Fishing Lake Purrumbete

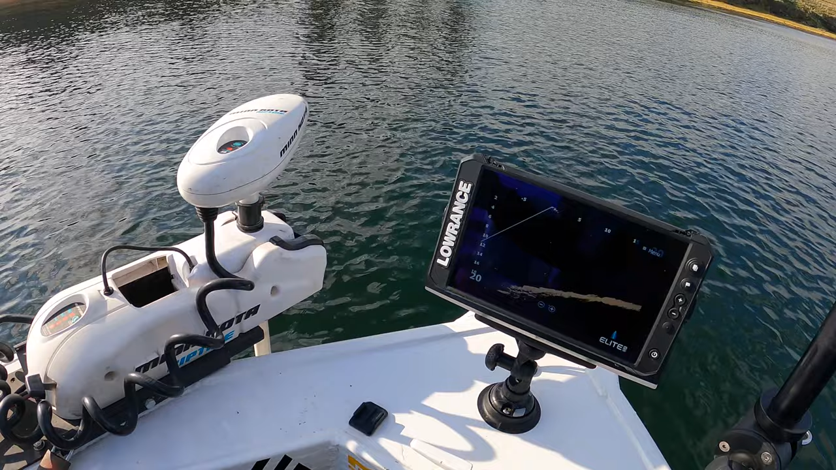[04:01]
You can just see them there.
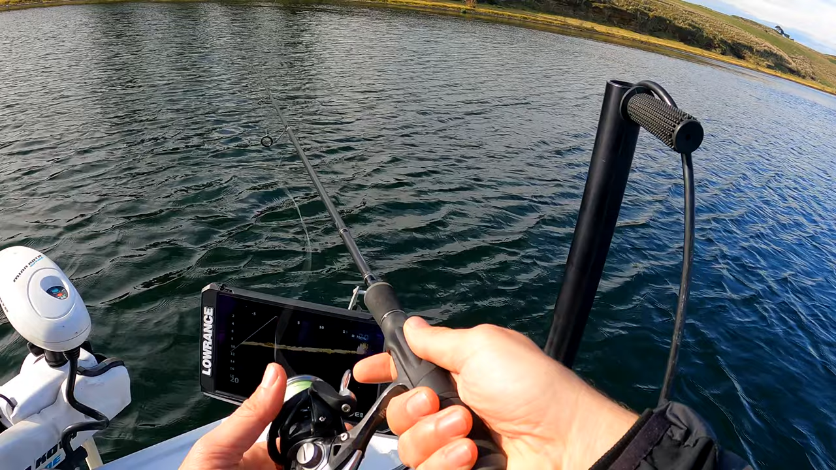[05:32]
What's that? That's a fish already. Potentially. There's someone's lure going down. I think it's my one. What was that? See if a fish comes out for it. Fish kicking. Oh, look already, fish coming out for it. Oh, yeah. Look, look, look, they're good readies. Are you ready? Ready? Oh, no, that's your lure, bro. Is it? Yep, he's on it, he's on it, he's on it. Jig it, jig it.
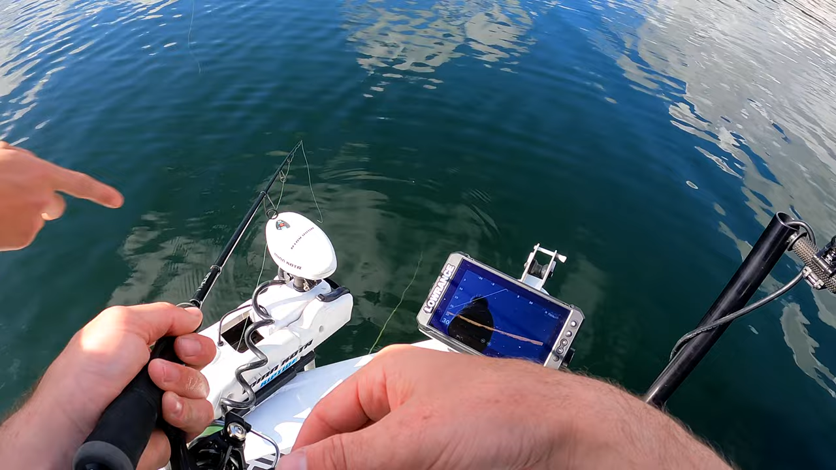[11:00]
Oh. Where's my lure? Oh, there. Yeah. Oh, got one. Yeah, there we go. Just wait, we're going to get a double in a sec.
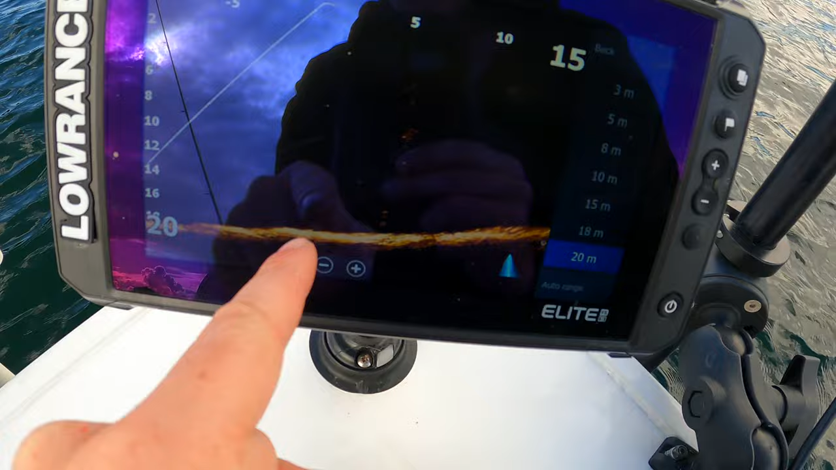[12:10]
And that's going right on it. Dropping down. Yep. Yes, he's on. Oh, I got a fish too on the soft plastic.